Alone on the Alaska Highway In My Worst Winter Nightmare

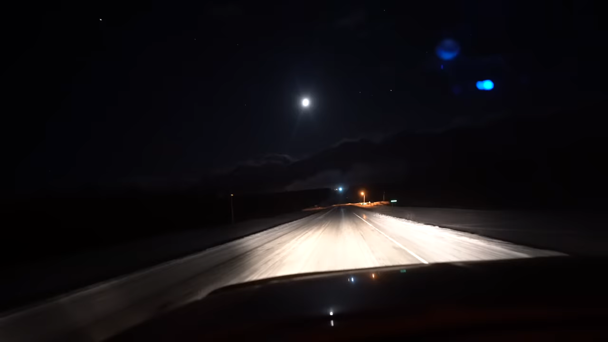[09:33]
Good half moon up there. We're approaching Hanes Junction right now. Just a couple miles away. So this is our final fill up in Canada. Our final fill up with extremely expensive diesel. And we're about 300 miles from Toke, Alaska. Getting there. Here is the junction. So I'm going to pull over here and diesel up. And we will be on our way.